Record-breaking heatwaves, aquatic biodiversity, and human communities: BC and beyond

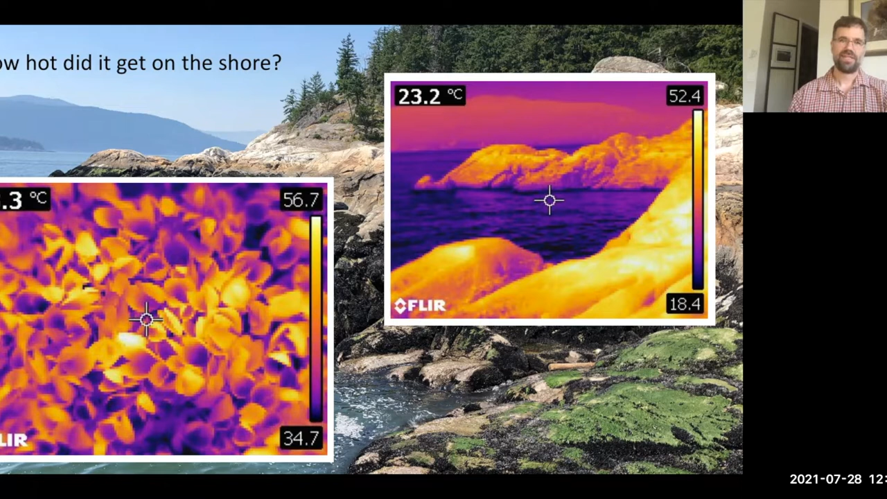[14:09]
I never would have anticipated we would see a temperature that high. Incidentally, the most tolerant animals can only live up to about 46 or 48 degrees. So temperatures in the 50s are really lethal. And a lot of things died because we had that really hot weather at the same time that we had really low tides.